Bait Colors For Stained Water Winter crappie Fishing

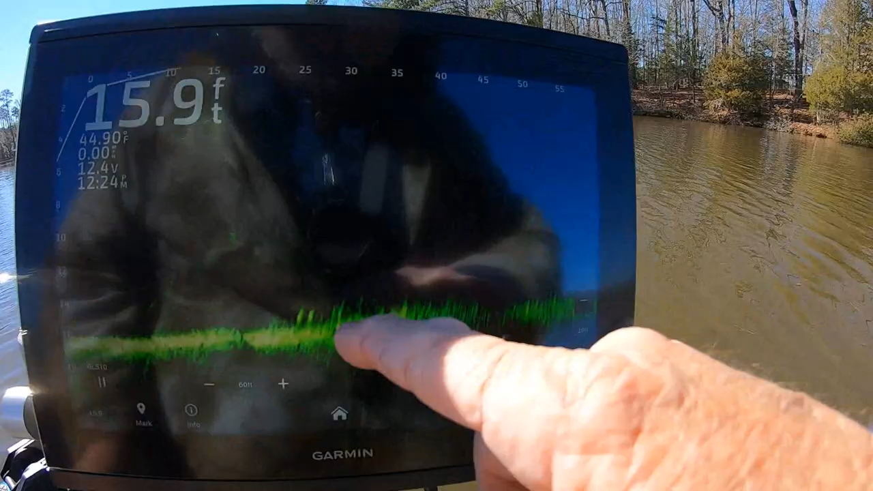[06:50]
On screen: depth 15.9 ft
looking for see them little bumps on the bottom right there those are fish that's how tight they're holding the bottom now i just do over there and i don't see my bait i'm just rolling slow